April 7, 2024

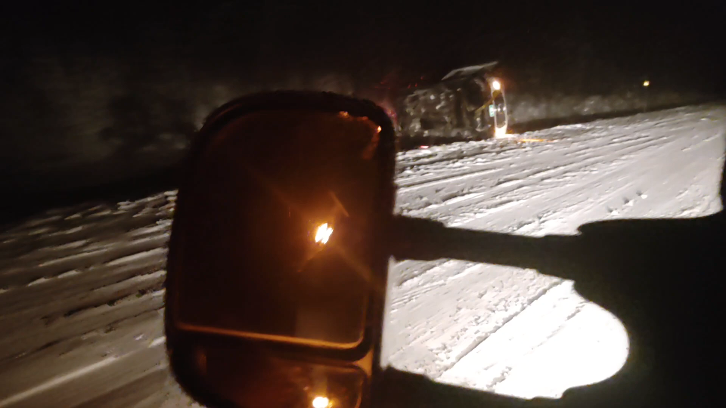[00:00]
Well, I'm up here, mile marker 102. It is about... Well, of course that's got to blow. It is about 2 o'clock in the morning, and I got this transit van. Looks like I'm working by myself up here.
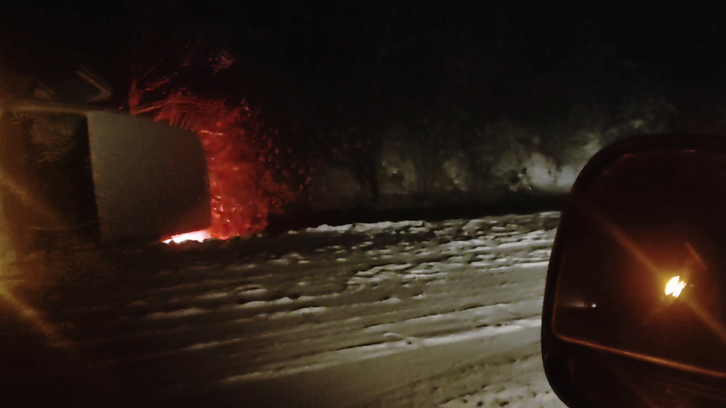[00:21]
Stay at my truck as long as I can here. I'll see if I can size up what I got going on.
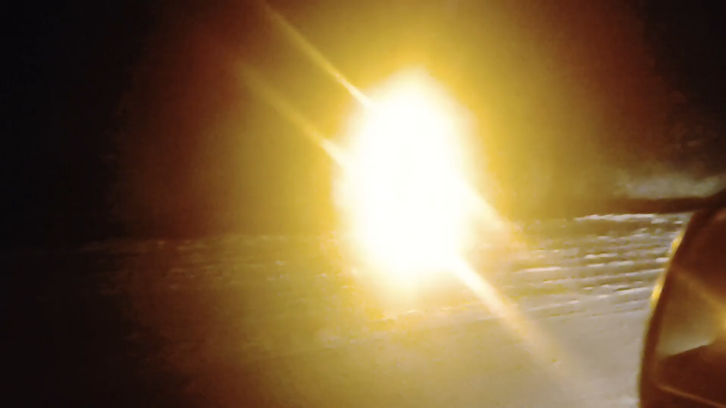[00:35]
All right. Get over there and check out them tires. See if they got something that'll roll.
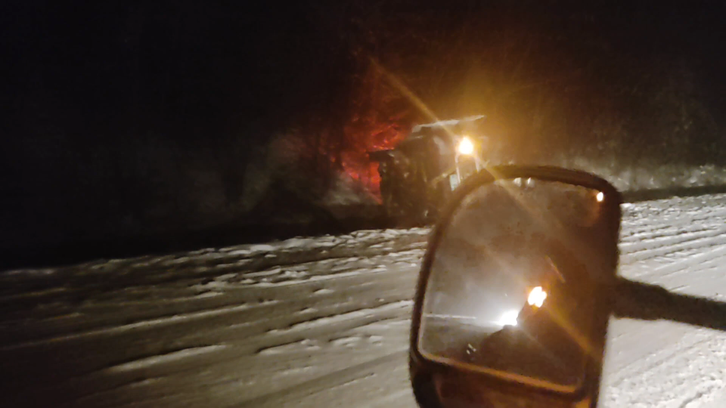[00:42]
I gotta get on the other side first.
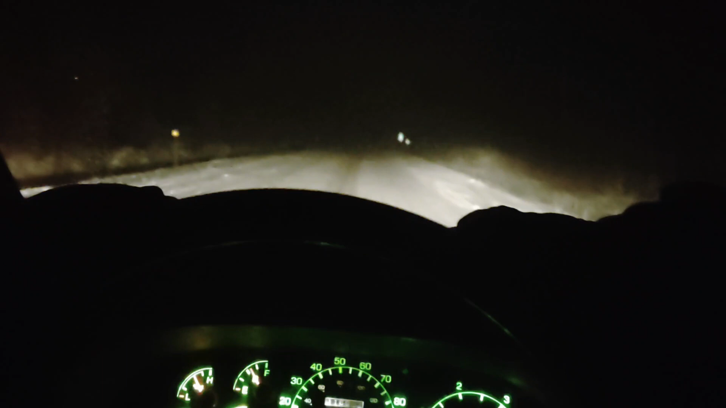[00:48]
Oh, here comes the tractor trailer. Together.
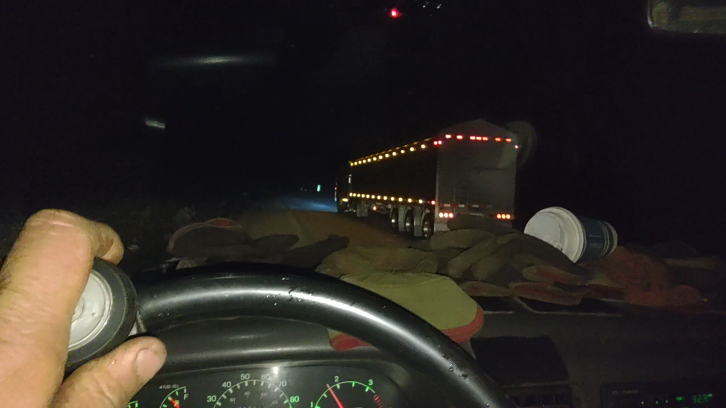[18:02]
And I can move over. Home, back to bed, hopefully.